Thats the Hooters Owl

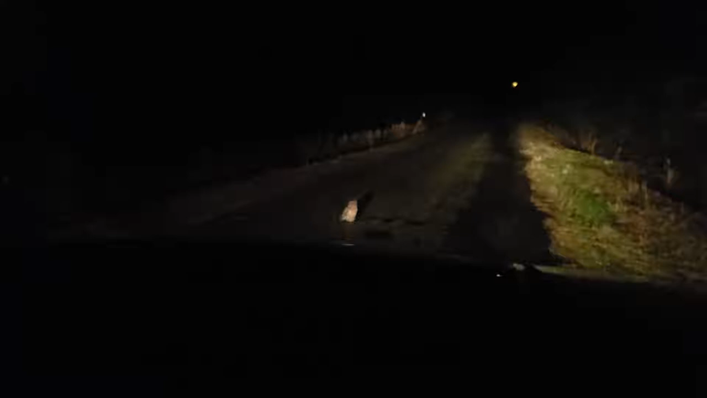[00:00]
What the hell is up with the Chevy and the Owl? Bro, he's creepy looking. Wait, does he got something down right there?